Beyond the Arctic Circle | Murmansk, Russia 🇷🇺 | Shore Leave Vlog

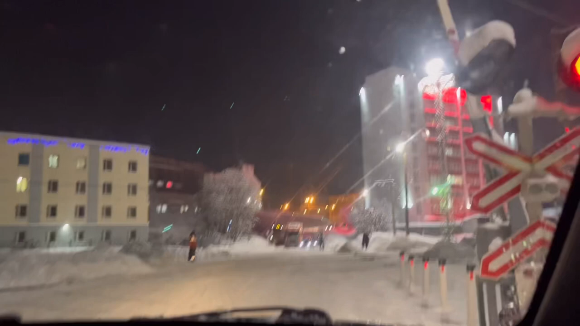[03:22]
Yun, tumaas na, guys. Nakadiretso na kami. Very nice, very nice. We were on our way to Murmansk Mall when we passed by the city center and Denise told us na may magandang tanawin dito, may magandang lights, Christmas lights.
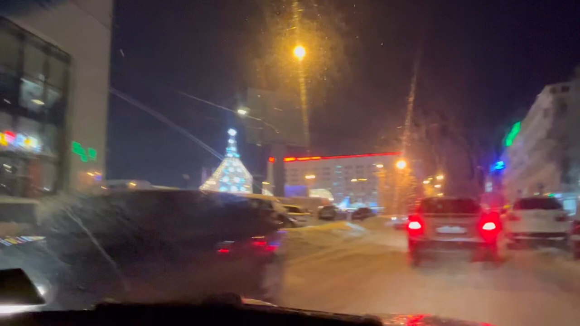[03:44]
So, yan yung city center, guys. Wow! Let's go, 5 minutes. 5 minutes? Picture? Yes. Okay. Okay. Oh, Denise, very kind.